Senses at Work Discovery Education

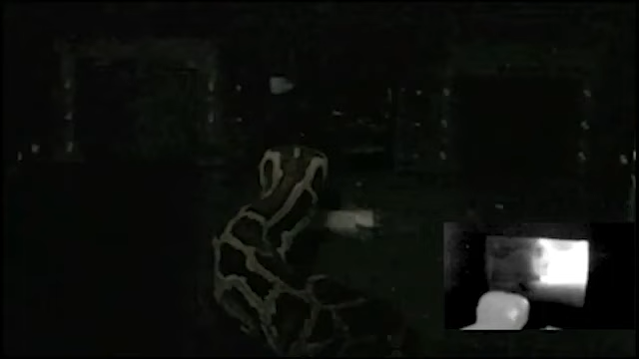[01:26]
MILES O' In this experiment, kind of a game show for snakes,
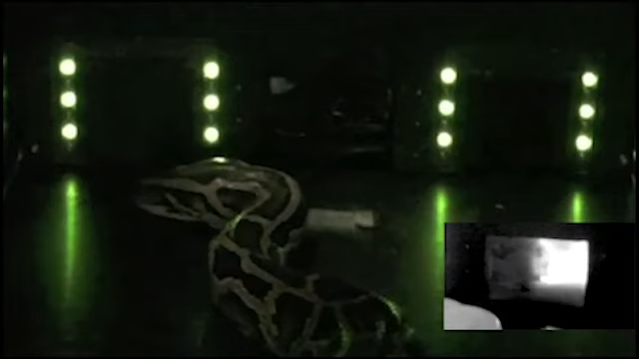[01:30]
this Burmese python must pick a door based on whether or not it senses heat. This animal has been trained that when the thermal stimulus is on,